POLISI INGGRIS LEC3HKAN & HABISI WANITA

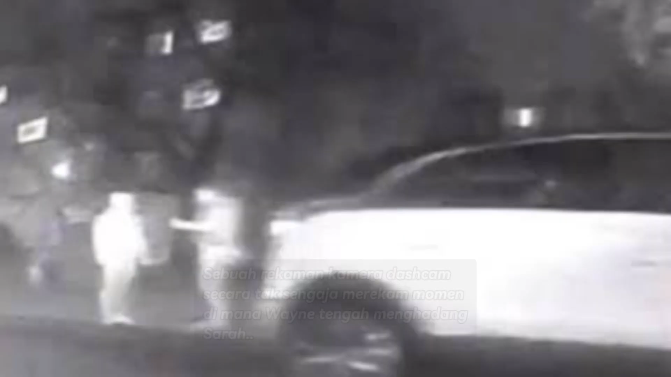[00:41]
rekaman CCTV menunjukkan kejadian di mana Wayne menghadang Sarah Dengan bukti-bukti yang ada,